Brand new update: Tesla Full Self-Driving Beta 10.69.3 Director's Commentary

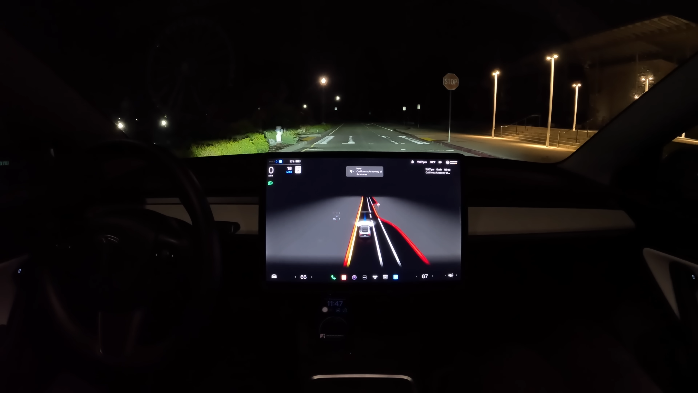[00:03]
Okay, so we're here with the latest update, FSD Beta 10.69.3. Just went for my first two drives. They were both zero takeover, so now we're going to go on our third and probably final drive of the night. Let's check it out. Take me to Presidio Golf Course.
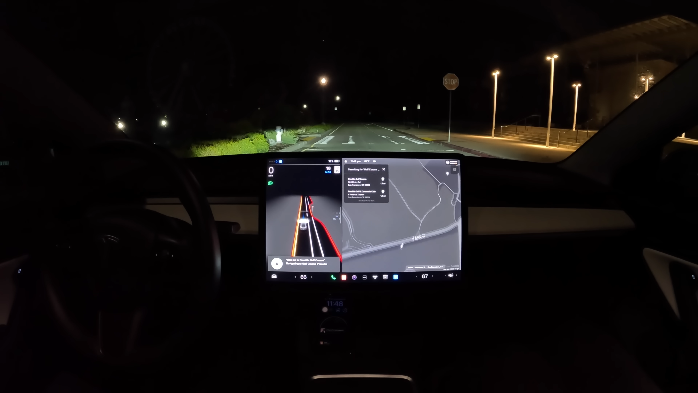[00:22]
So you just say where you want to go, that's it. Then we're off. Even the last update was pretty good. It was taking me all around San Francisco today without me doing much.
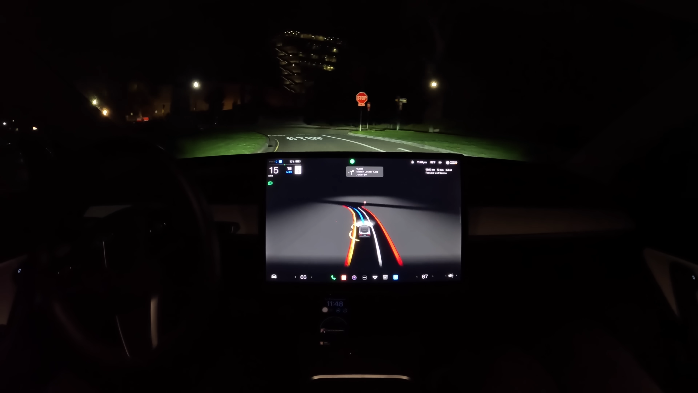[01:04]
This update seems to be even smoother, more cautious, more gentle, more human-like. Looks like we're about 12 minutes away from the destination.
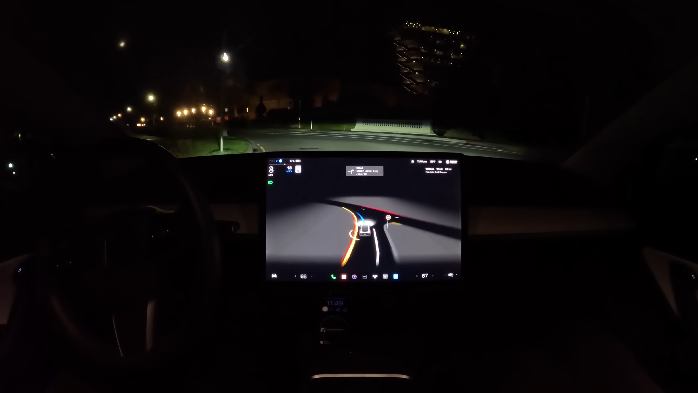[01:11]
It's around midnight here in San Francisco, so not too much traffic, but still a little bit. Not here, obviously.
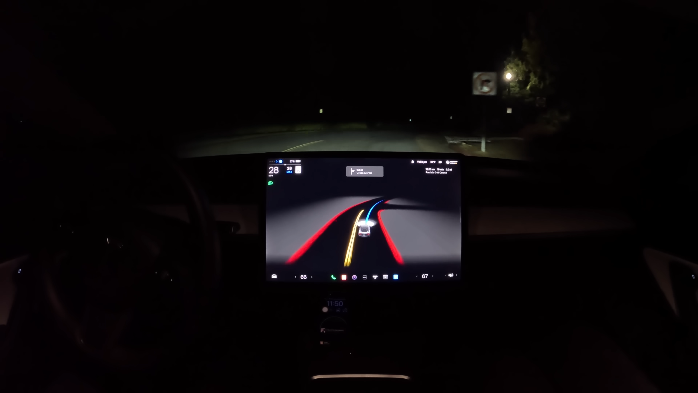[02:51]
Slow down for that speed bump. You're probably more smooth and gentle than what I'm capable of as a human. If you want to give your riders comfort, FSD beta already does pretty well on that. You can slow down a little bit late for that speed bump. Speed bumps generally it needs to improve on.
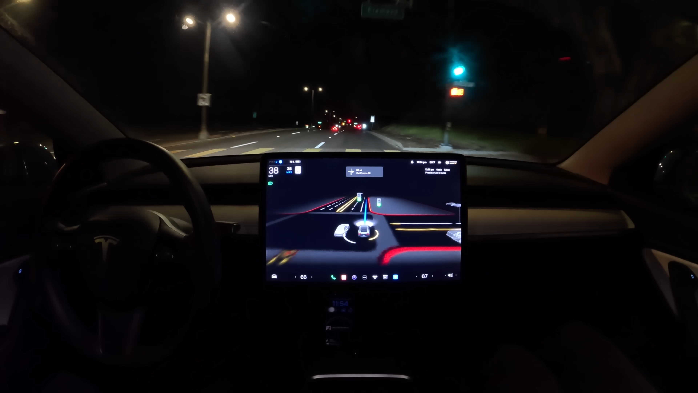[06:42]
The number one thing about it being that you can use it anywhere, whereas the other services are limited to very small areas. When you get in those other cars, you can hear these really loud computers in the trunk.
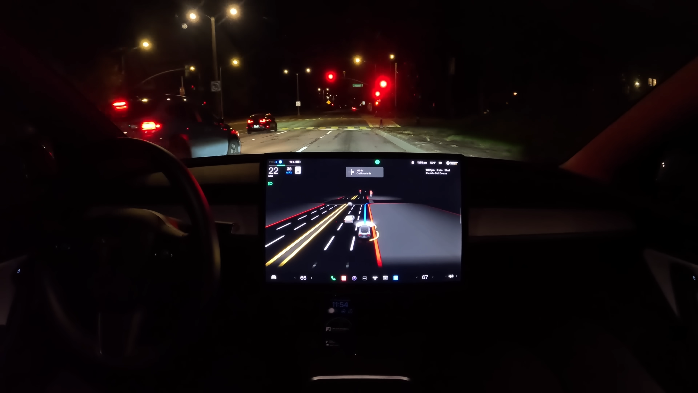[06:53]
Tesla has this FSD computer that's silent,
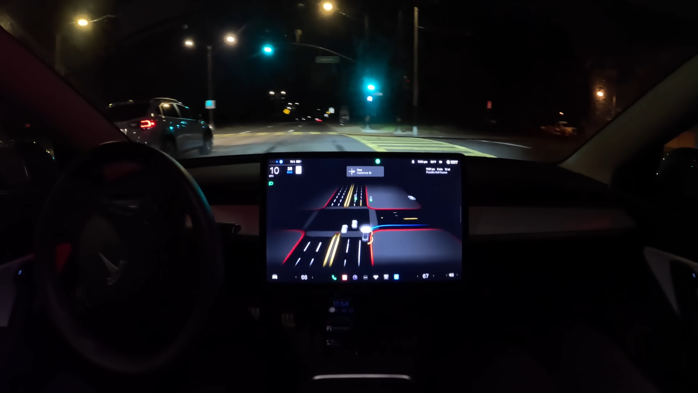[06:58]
that's power efficient, that extends the range, you know, two to three times the range that you can get in those other cars.
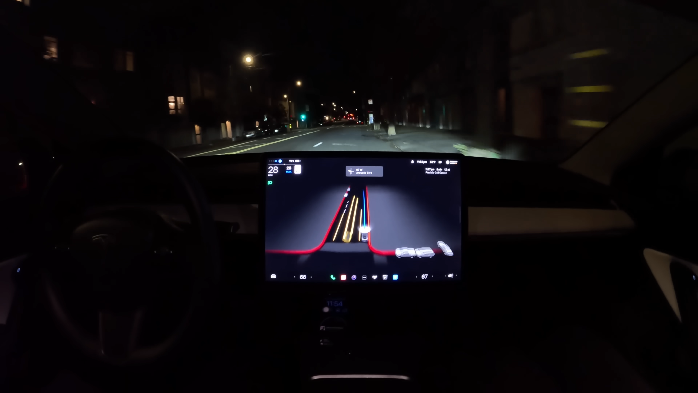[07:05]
It works in the highway while those others don't. Trying some of the other cars definitely made me realize how unique what Tesla has here. And it's also just much faster. It's able to arrive at the destination much faster. And it's able to do with just cameras what everyone else needs a lot of sensors to be able to do.
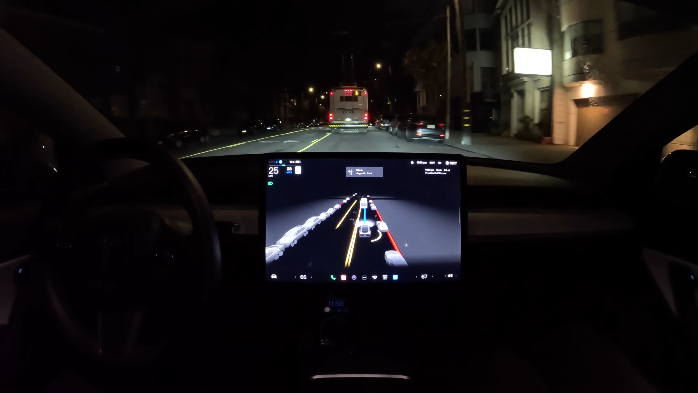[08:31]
Alright, we've got a left turn coming up at this street, great.
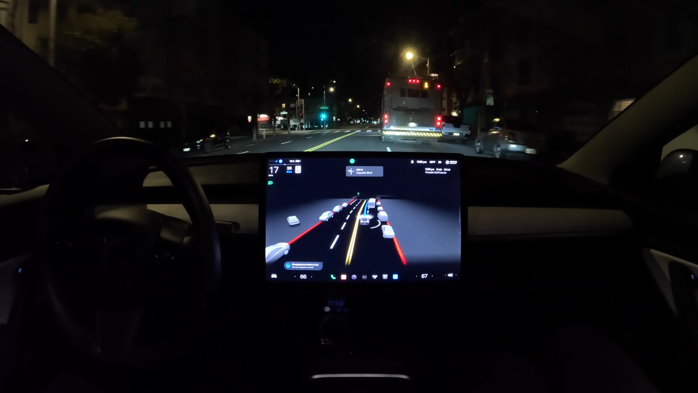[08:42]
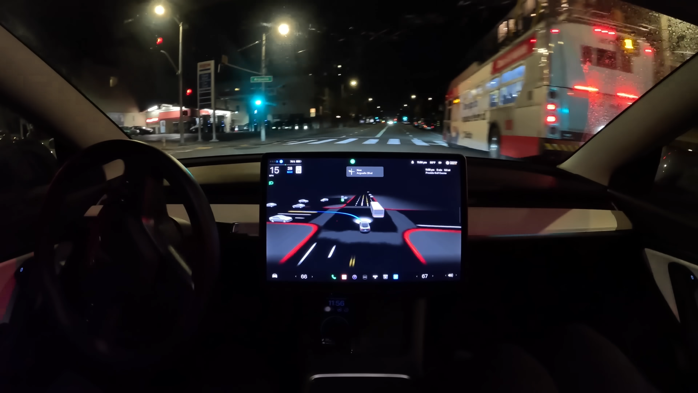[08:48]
Very smooth left turn, calm, smooth, perfect.
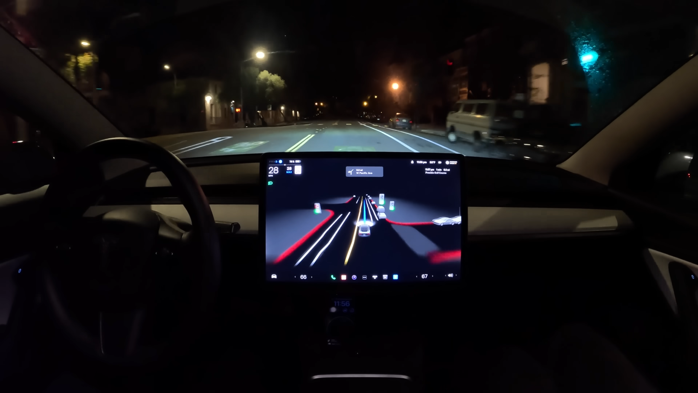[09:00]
I can't believe how much it's doing with just the cameras that ship with it. Alright, we're approaching our destination now, we're just one minute away. Alright.